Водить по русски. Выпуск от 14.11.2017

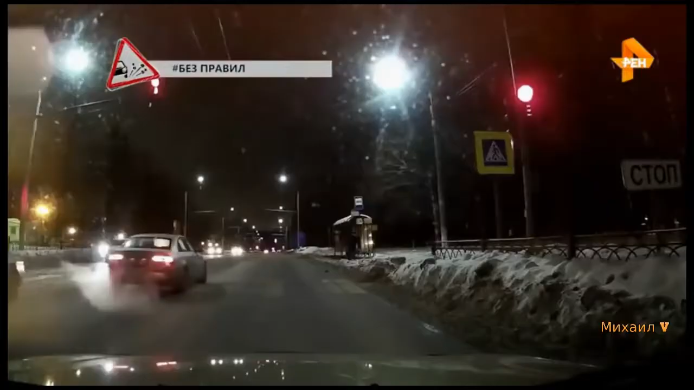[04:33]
Подольск. Такси и легковушка стартуют на красный. Через пешеходный переход. Таксист выехал на встречную полосу через двойную сплошную. Неравнодушный водитель пускается за таксистом в погоню и фиксирует его нарушение. Еще один выезд через двойную сплошную на встречку.
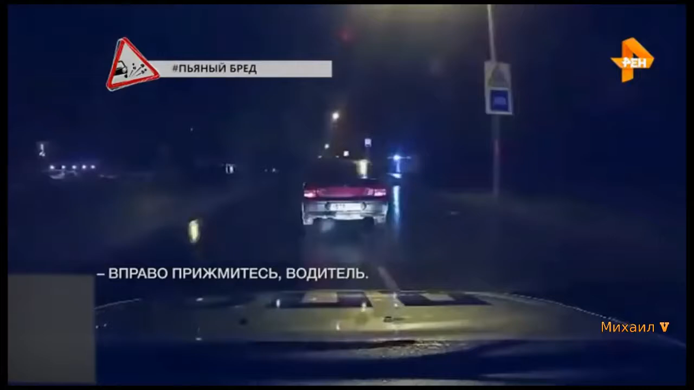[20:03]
Право, нет, водитель остановился, но из машины не выходит.